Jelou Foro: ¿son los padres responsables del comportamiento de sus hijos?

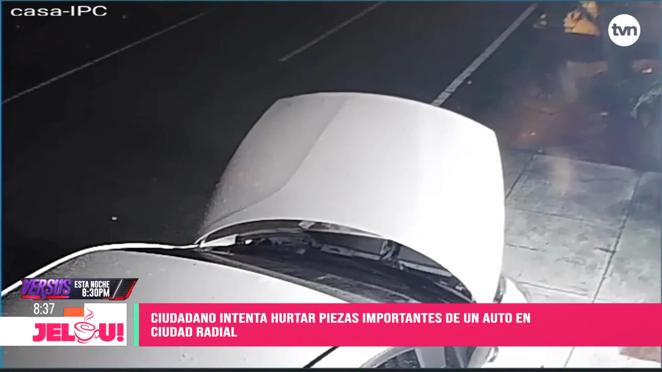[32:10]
por parte él iba por parte él caminaba volvía pero sabes lo que pasa porque esta es una cámara de casa es hogareña sin embargo el circuito de videovigilancia está en el centro de com que se llama así ellos accionan de una vez o sea ellos
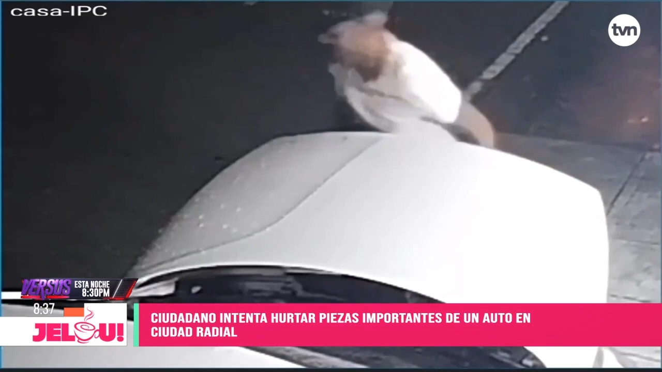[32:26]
vamos a decir en la calle está sucediendo algo y una vez pueden llegar pero si no hay cámara en el lugar regresó dejó la tapa abierta volvió sacó otra pieza y lo está esperando en la esquina un taxi mira el taxi al final de la calle lo está esperando a él